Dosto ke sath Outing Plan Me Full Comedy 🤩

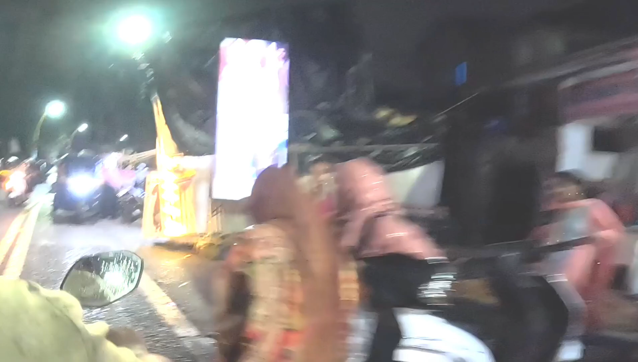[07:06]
स्वागत होटल है ना, चलो स्वागत करेंगे। सब ठिकाने हैं, बारिश देखना जब से नहीं आई अपन निकले और बारिश आ गई।
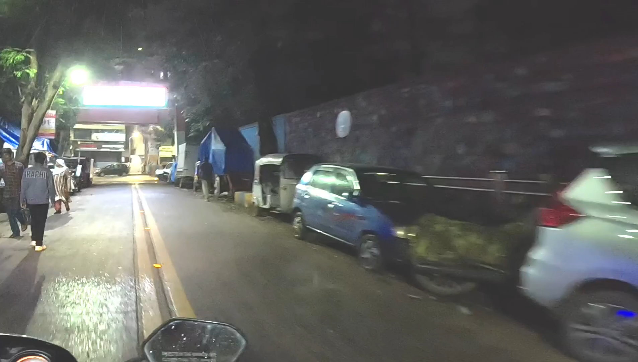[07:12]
ये देखिए रोड सूखा ही है, कहीं कहीं देखो सूखा ही है रोड।
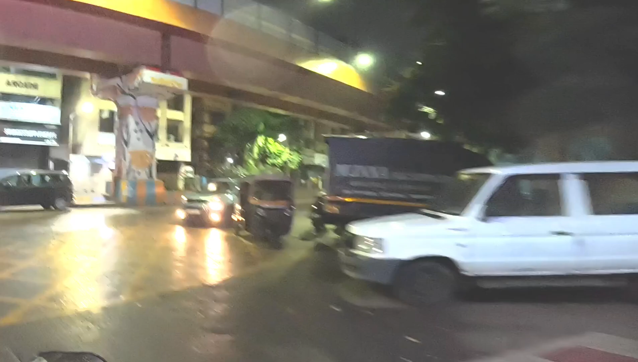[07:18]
इतने देर से हम लोग घंटे भर से बैठे थे लेकिन बारिश नहीं हुई और अभी बारिश चालू हो गई।
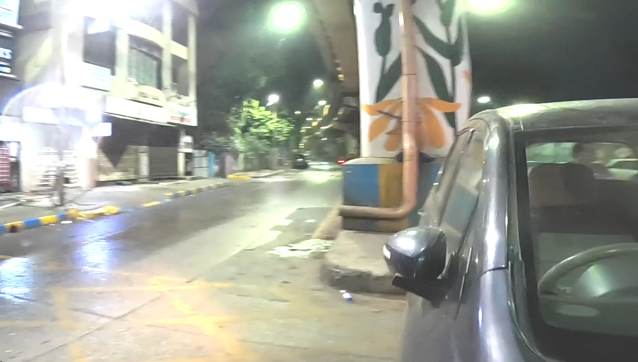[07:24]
चलो चल चल चल, ले साइड साइड से ले।
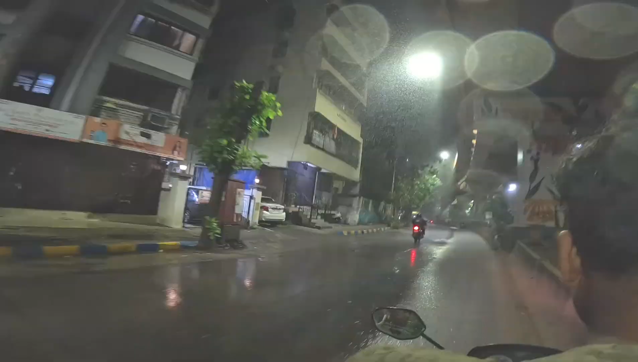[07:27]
बारिश बहुत तेज़ हो गई है,
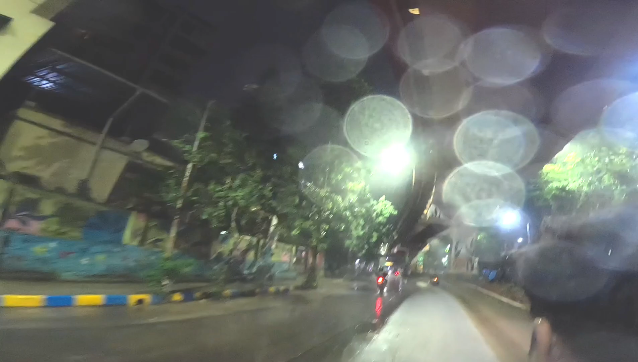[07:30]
शायद आपको दिख रहा होगा ये लाइट में, देखो बहुत ज़ोर से। चल चल चल चल, निकल निकल साइड से निकल।
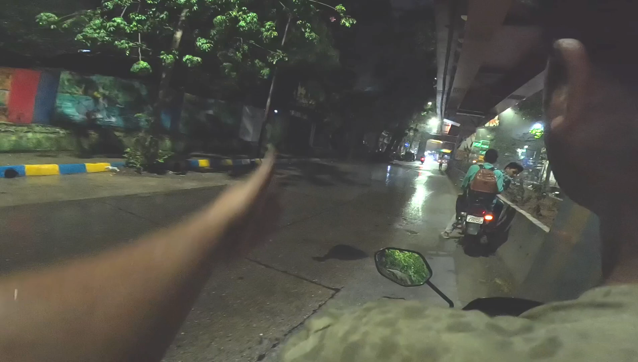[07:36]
अरे निकल ना साइड से मसी, अपन निकलेंगे ये वाले ब्रिज के नीचे बैठता है वो।